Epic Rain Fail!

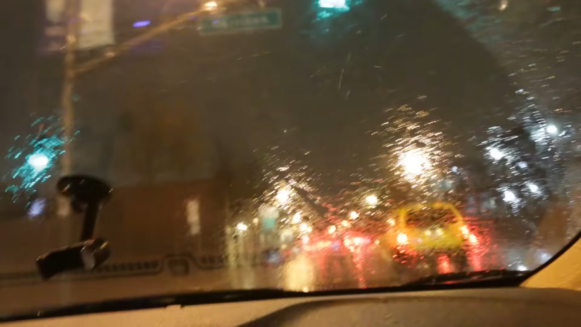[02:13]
Yeah. It's like you can't even see the car ahead of you. Well you could turn on the windshield wipers. They're on. They just want to go fast enough. I just did them fast enough. But that's what I meant. I did them slow because I wanted the camera to see how much water was accumulating on the windshield.